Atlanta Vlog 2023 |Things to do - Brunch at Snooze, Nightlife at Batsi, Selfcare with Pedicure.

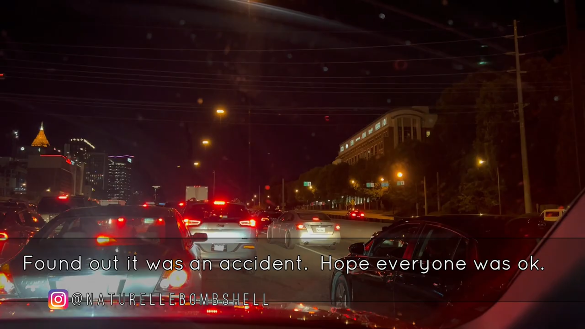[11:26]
This is what you got to deal with. Traffic 2A.